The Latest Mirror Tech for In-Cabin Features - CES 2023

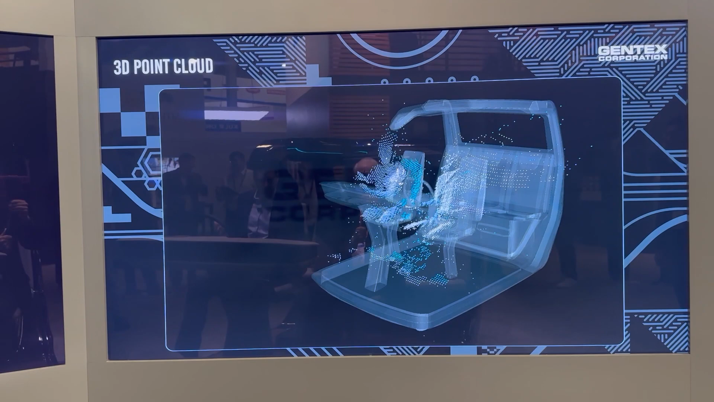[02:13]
So now what I'll do is go to a view where it's distance from airbag.